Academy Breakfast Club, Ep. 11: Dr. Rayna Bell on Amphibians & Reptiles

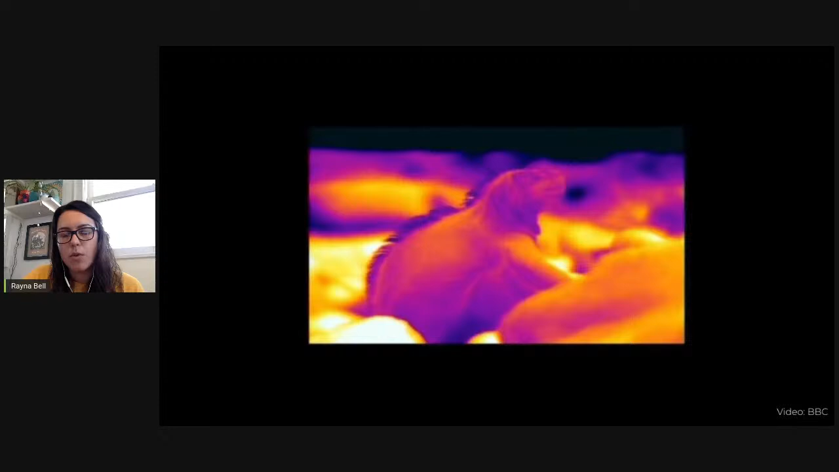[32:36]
So here orange is warm and purple is colder and so you can see the iguana started out cooler or
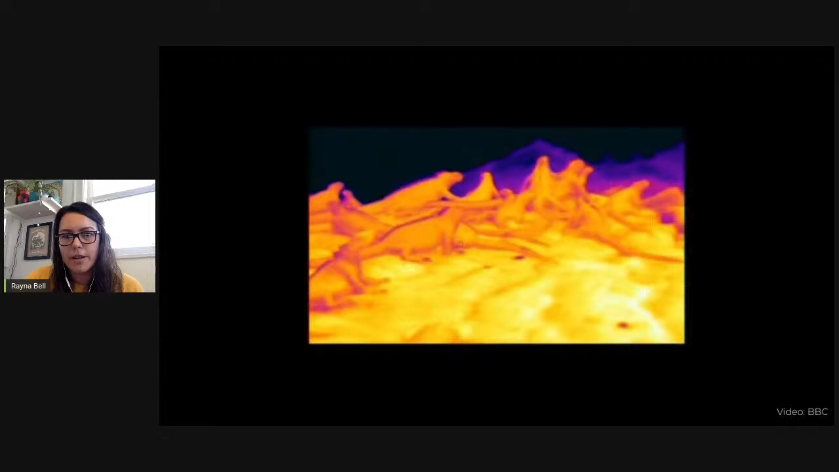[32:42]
first thing in the morning but then after sitting in the sun for about 30 minutes and basking on the rocks
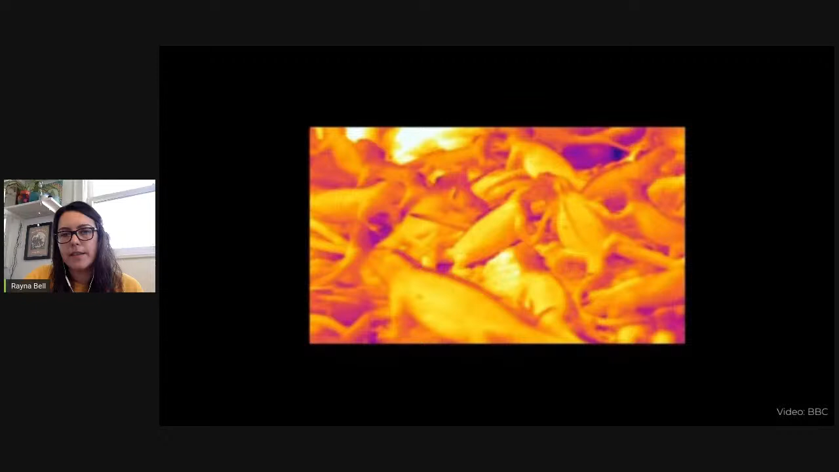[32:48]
their bodies warm up to the point where they're even warmer than their surroundings.
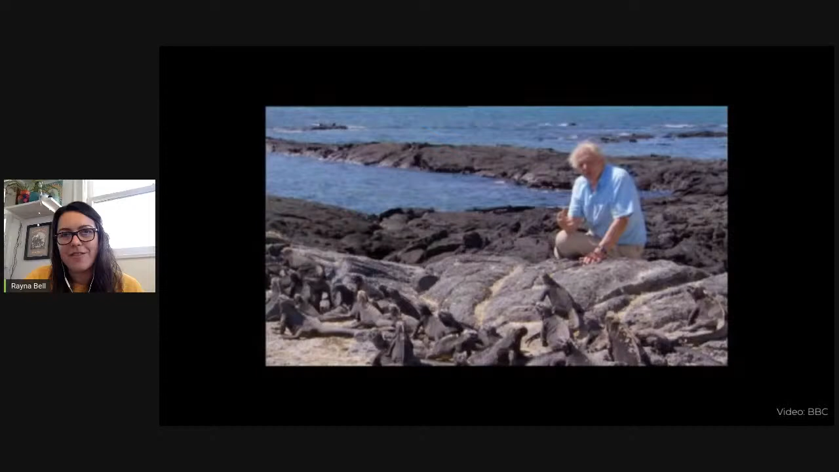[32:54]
And then here we have of course a wonderful human David Attenborough for comparison and we can see that the marine iguanas
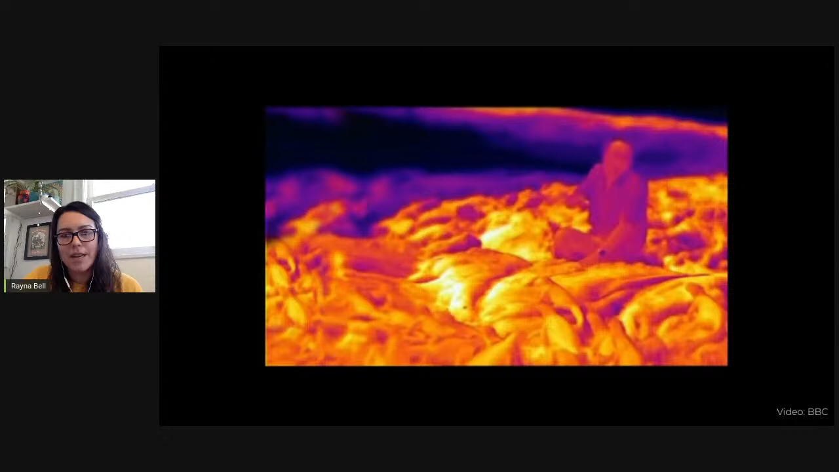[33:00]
blood is actually warmer than the warm-blooded David Attenborough.
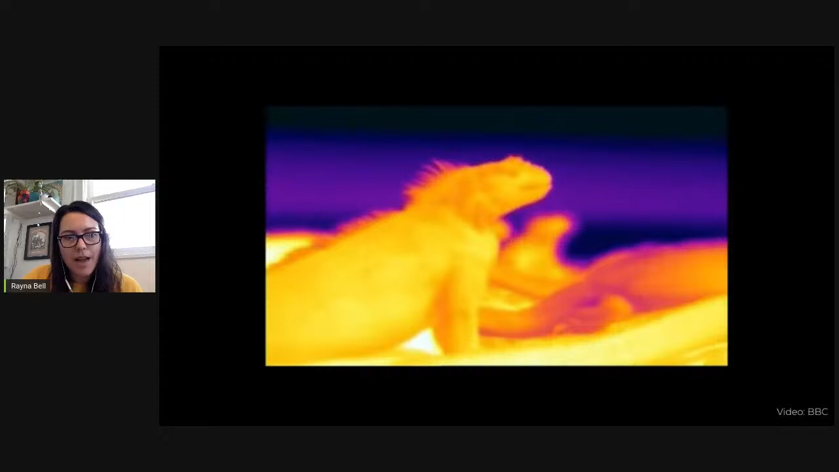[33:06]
And so being able to warm up their body temperature of course is very important because marine iguanas forage